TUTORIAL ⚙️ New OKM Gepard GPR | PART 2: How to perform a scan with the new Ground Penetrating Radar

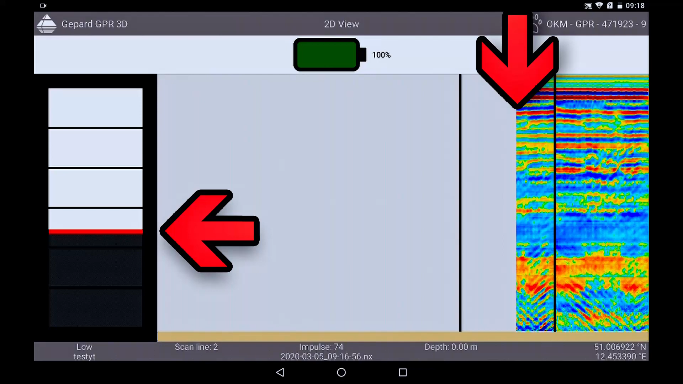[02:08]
On the split screen you can see the distance still to be walked until the end of the track.
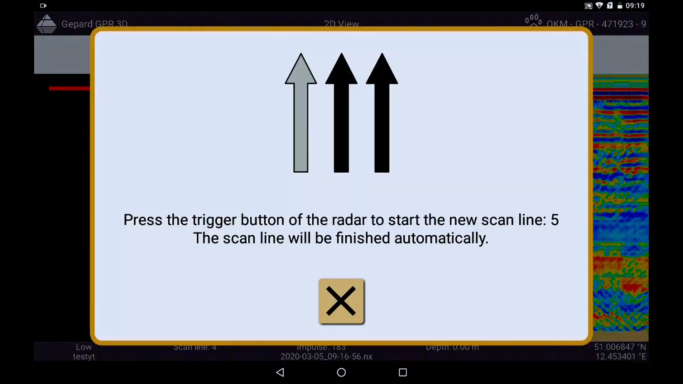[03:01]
Save the scan by clicking on the check mark.
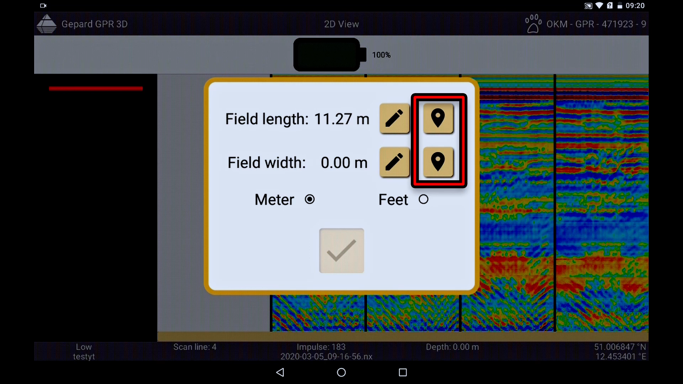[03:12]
longitude and latitude and confirm them now.
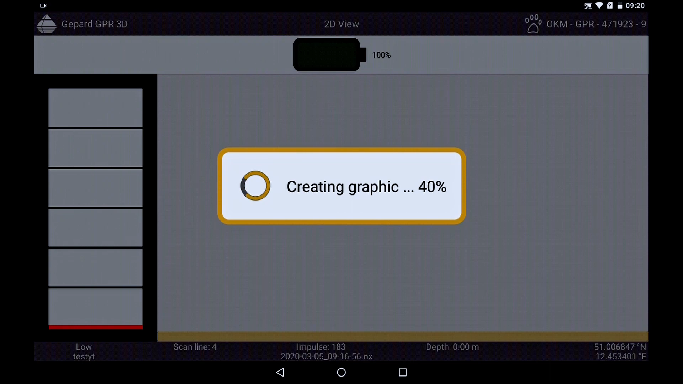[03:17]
Now the 3D graphic is created completely automatically and
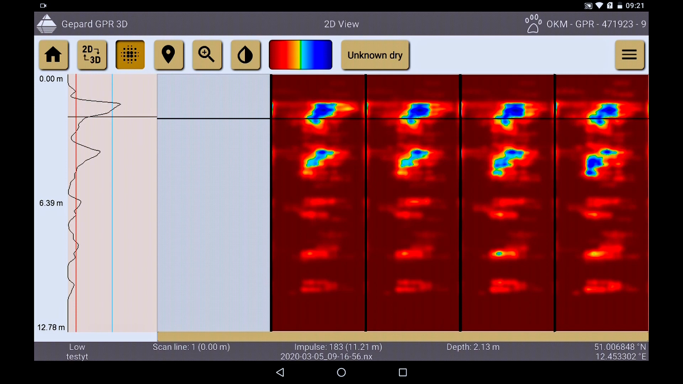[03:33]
We will explain this in the next tutorial.